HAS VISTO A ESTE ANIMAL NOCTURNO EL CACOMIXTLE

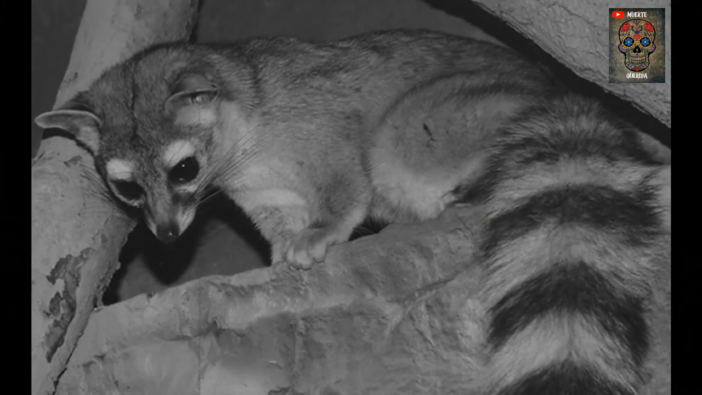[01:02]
El Caco Mixley o por su nombre científico, Basariskus astutus, es un animal perteneciente a la familia de los mapaches, de ahí su parecido a ellos, es de tamaño medio con una gran cola anillada,